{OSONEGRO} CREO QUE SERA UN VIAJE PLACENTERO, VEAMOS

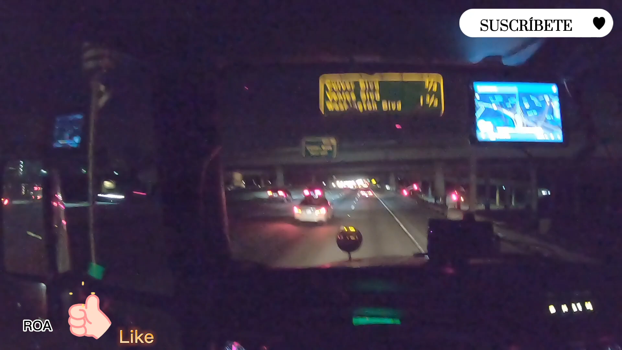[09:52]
Unos van al norte, otros vienen al sur, algunos hacia el este, a otros al oeste. unos vienen de allá de Phoenix, Arizona para acá, unos van a Phoenix, Arizona, algunos van para allá hacia San Francisco, Stockton, Sacramento, Fresno, Bakersfield, todos esos lugares, o viceversa, vienen para acá. Pero sí, sí hay algo de movimiento.